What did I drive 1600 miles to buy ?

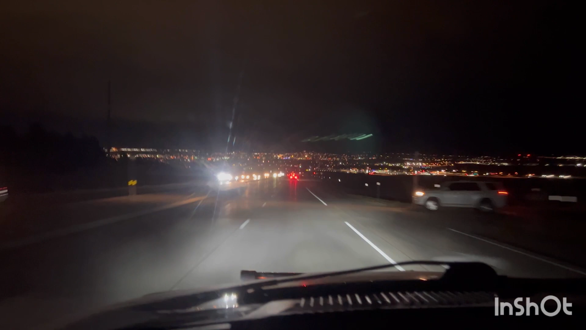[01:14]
Rapid City, South Dakota, we're going to make our first stop here, I'm swinging at Jimmy John's, get a sandwich for the road, and then on to I-90 for the whole, went to South Dakota. 285 miles in, basically four hours,